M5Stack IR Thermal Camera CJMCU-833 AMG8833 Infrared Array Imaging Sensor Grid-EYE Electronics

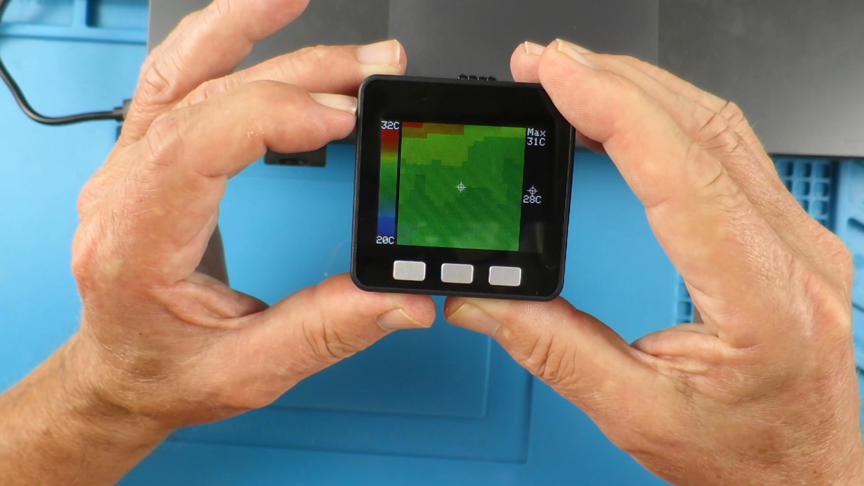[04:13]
On screen: max 31°C, scale top 32°C, scale bottom 20°C
Now we can see the heat from my laptop, for example. This is the type of thing that I've really got involved with this thermal camera for. Just looking at the laptop here, you can see on the right-hand side, it's relatively cool.
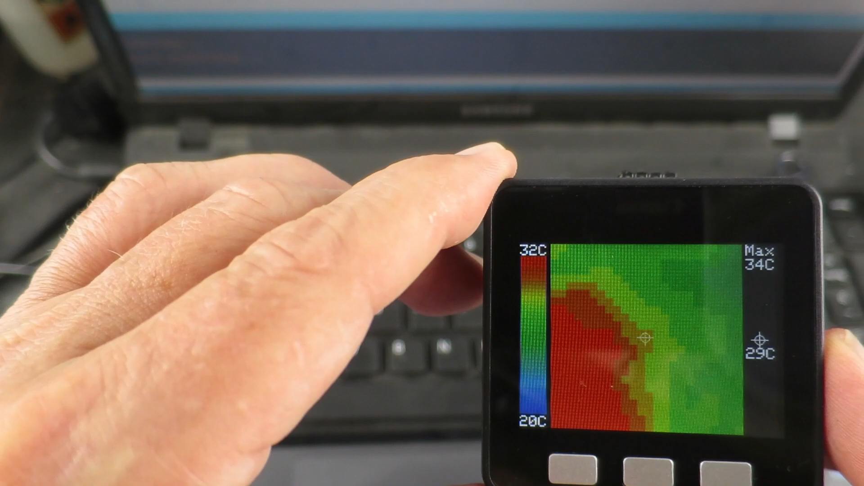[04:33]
On screen: spot 29°C, max 34°C, scale top 32°C, scale bottom 20°C
And as we move to where the processor is, we can see, obviously, that it's heating up.
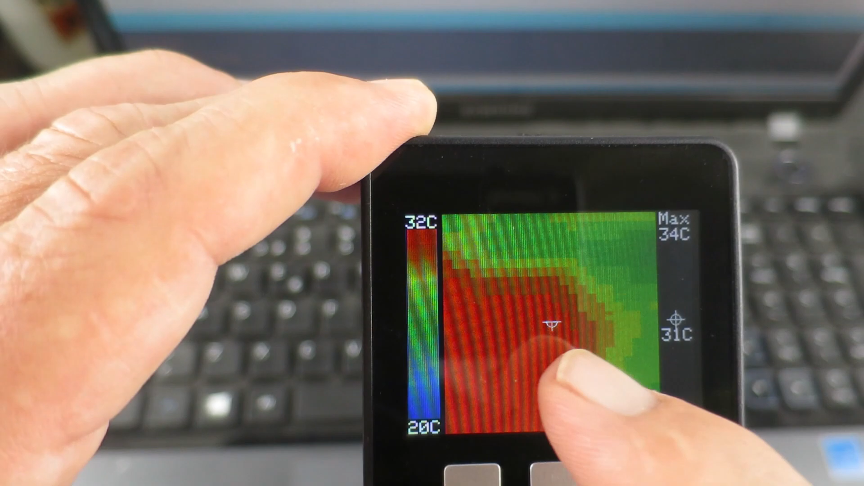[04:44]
On screen: spot 31°C, max 34°C, scale top 32°C, scale bottom 20°C
There's like a crosshair in the center, so we can see the temperature at that point, and it records the maximum. We can also change the minimum and the maximum values, I think, from 0 to 80.
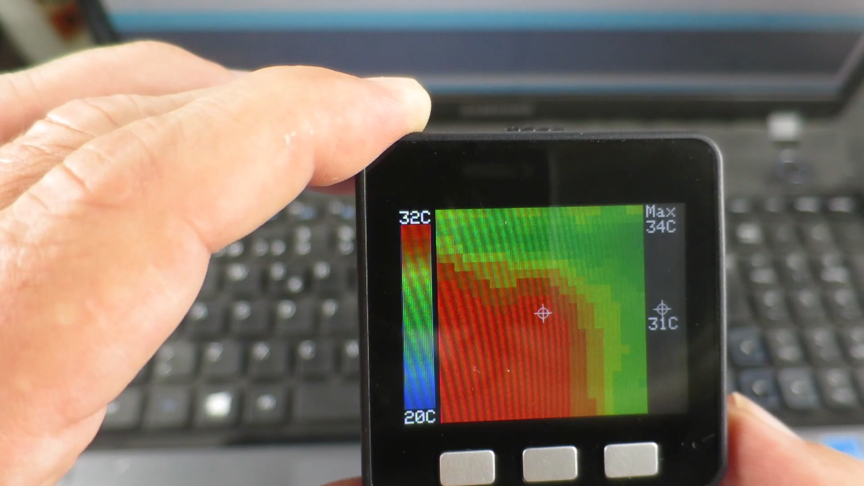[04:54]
On screen: spot 31°C, max 34°C, scale top 32°C, scale bottom 20°C
And as we move across the laptop,
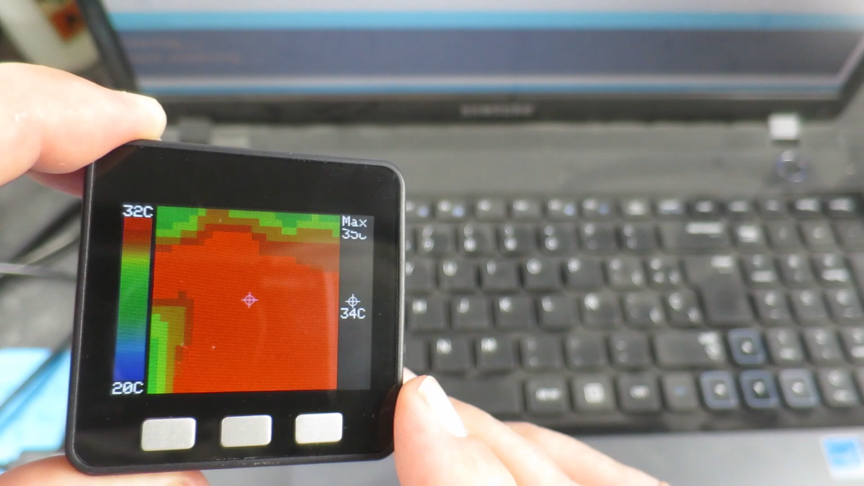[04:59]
On screen: scale top 32°C, scale bottom 20°C
we get to where the heat pipe is that channels the hot air out to the fan.
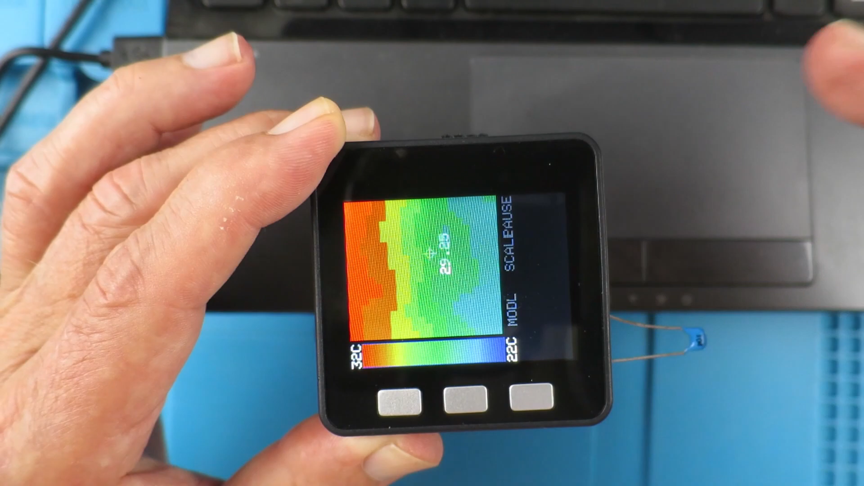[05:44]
On screen: scale top 32°C, scale bottom 22°C
This is the other repository flashed, and obviously there is something slightly awry as the screen is rotated through 90 degrees.
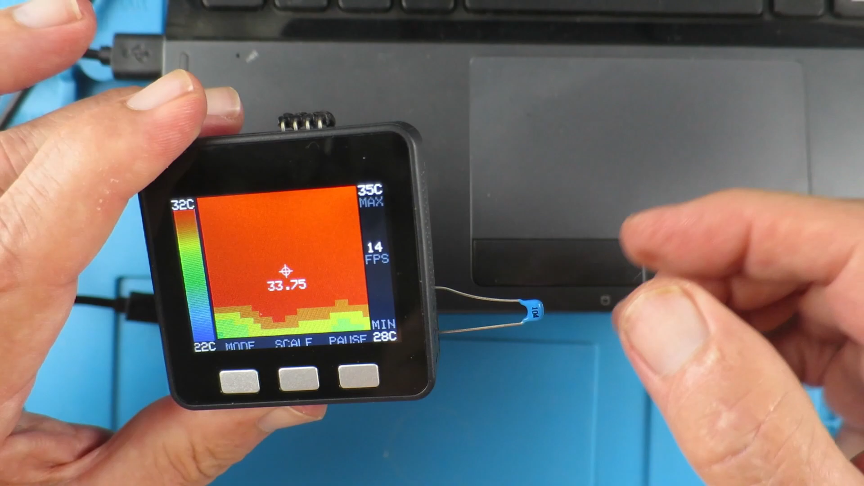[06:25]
On screen: max 35°C, min 28°C, scale top 32°C, scale bottom 22°C
You don't need this capacitor, by the way. If you've been wondering about that, you need to check out my first video.
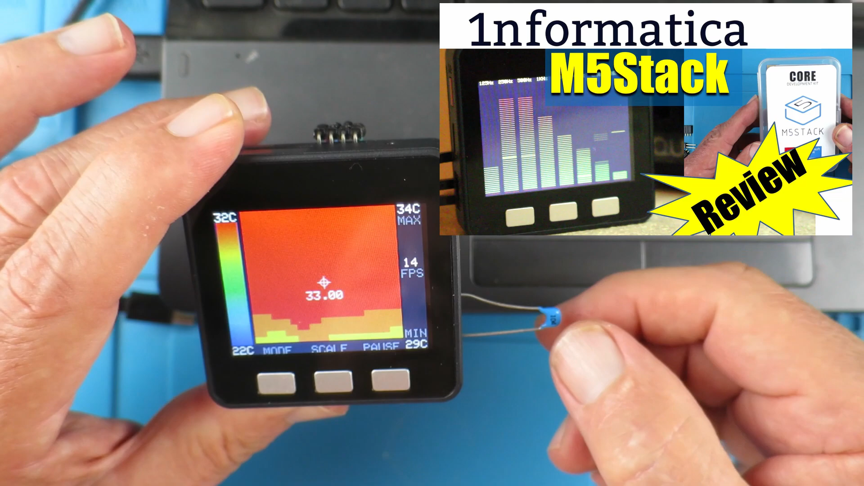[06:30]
On screen: max 34°C, min 29°C, scale top 32°C, scale bottom 22°C
That's practically the only way to get it to flash,
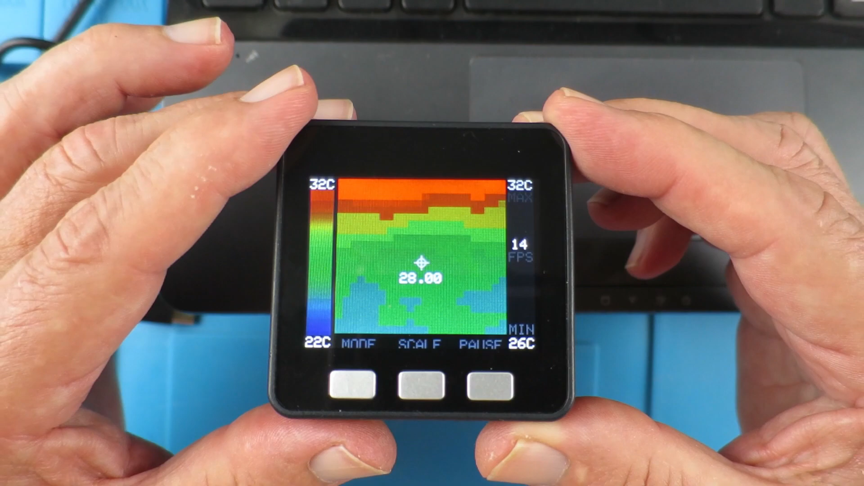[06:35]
On screen: scale top 32°C, scale bottom 22°C
even though with that on, it doesn't flash reliably.
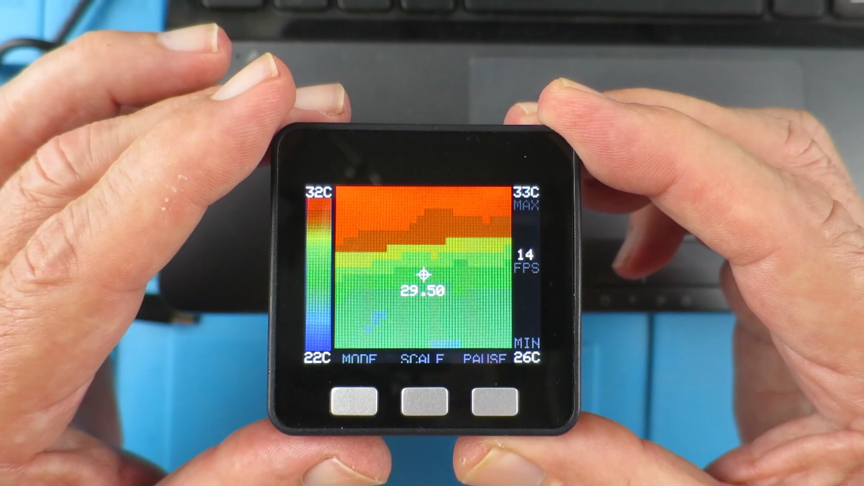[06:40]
On screen: max 33°C, min 26°C, scale top 32°C, scale bottom 22°C
So what new goodies have we got in this release?
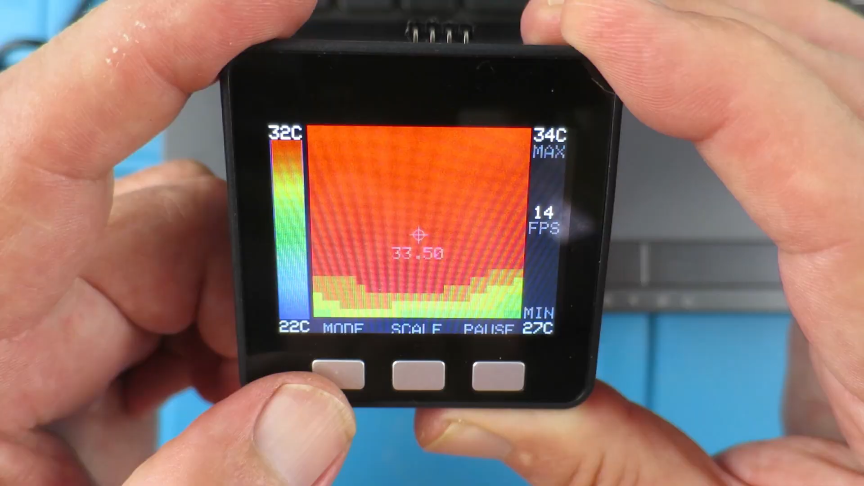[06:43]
On screen: max 34°C, min 27°C, scale top 32°C, scale bottom 22°C
Well, here we can see we have a mode button, a scale button, and a pause button. Now, if we hit the scale, the upper range
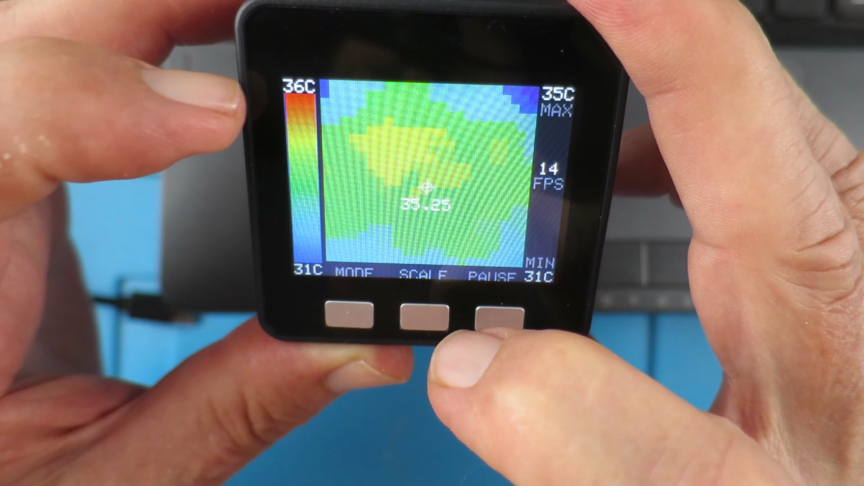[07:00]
On screen: max 35°C, min 31°C, scale top 36°C, scale bottom 31°C
and the lower range have shifted up so that it covers that range better.
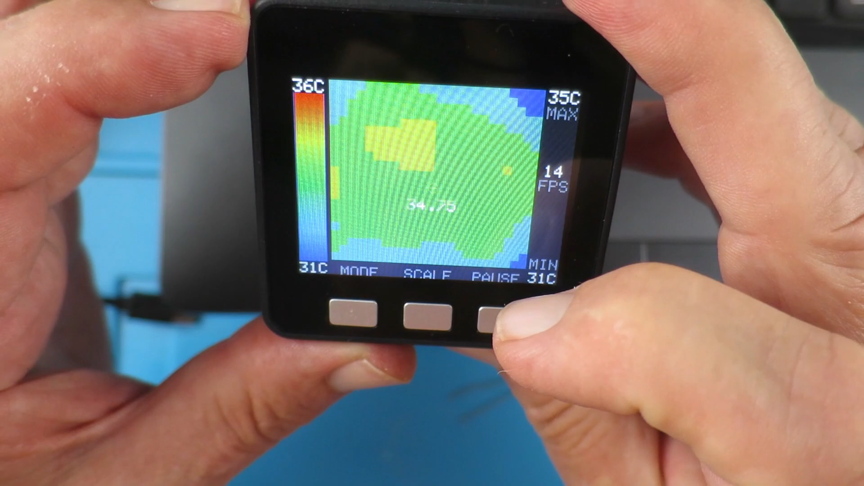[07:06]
On screen: max 35°C, min 31°C, scale top 36°C, scale bottom 31°C
If I put my hand under it and auto scale again,
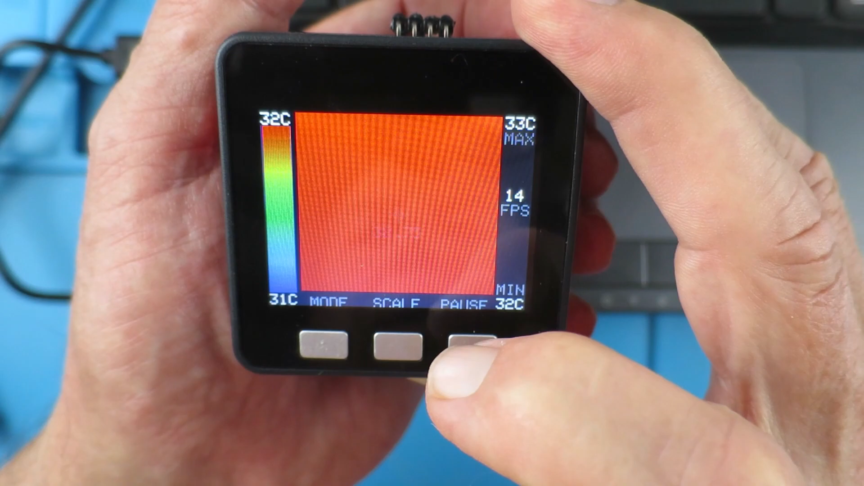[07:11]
On screen: max 33°C, min 32°C, scale top 32°C, scale bottom 31°C
it's now gone down to 32 and 31.
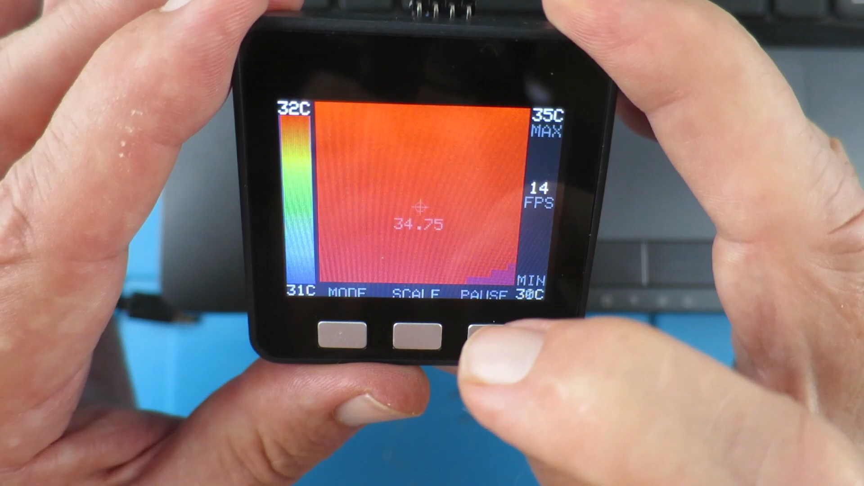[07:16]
On screen: max 35°C, min 30°C, scale top 32°C, scale bottom 31°C
So that's a useful feature. What else can we do?
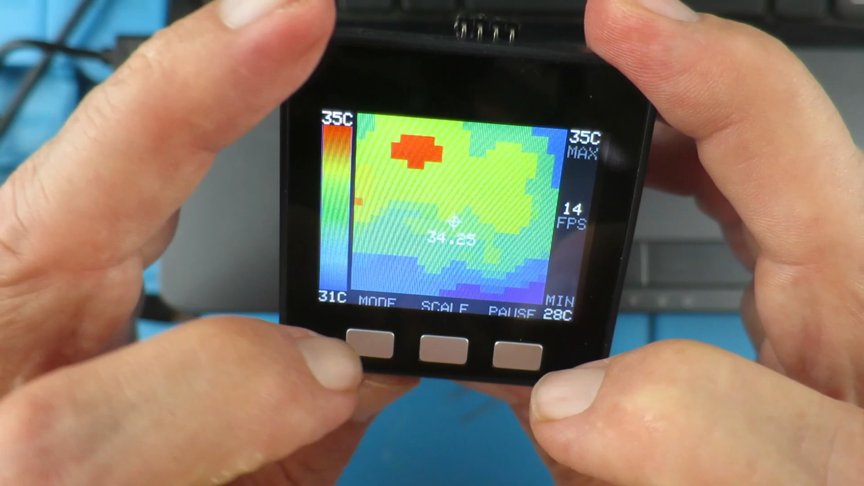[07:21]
On screen: max 35°C, min 28°C, scale top 35°C, scale bottom 31°C
We have the mode here to set the minimum. So we set the minimum as we wish there. And similarly, scale max up here.
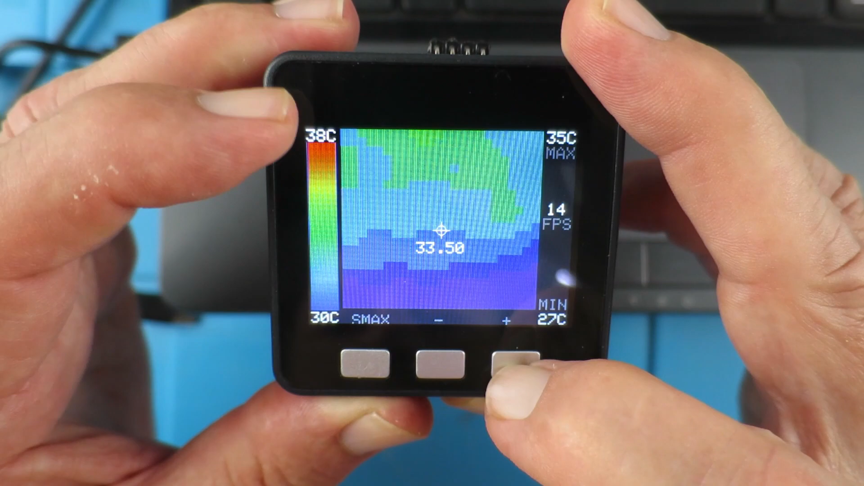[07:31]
On screen: max 35°C, min 27°C, scale top 38°C, scale bottom 30°C
That's changing. And the pointer's min and max.
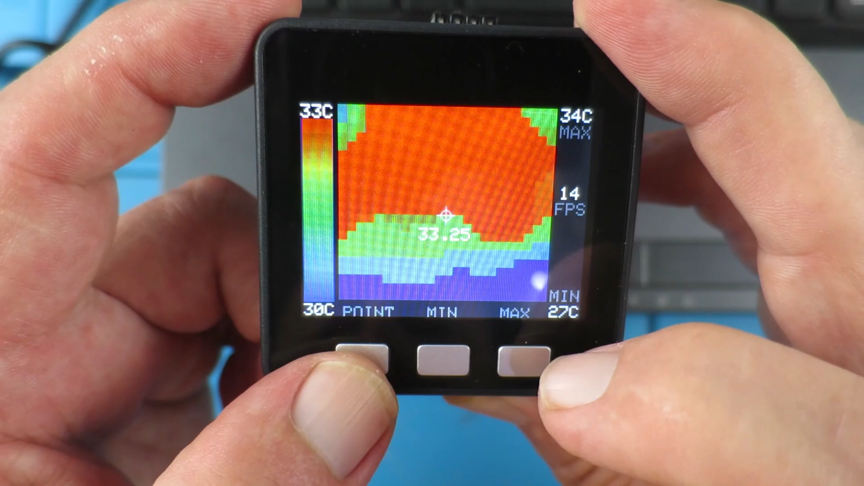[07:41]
On screen: max 34°C, min 27°C, scale top 33°C, scale bottom 30°C
So if we put the max, we can see there the pixel identifying the maximum. And equally, the minimum.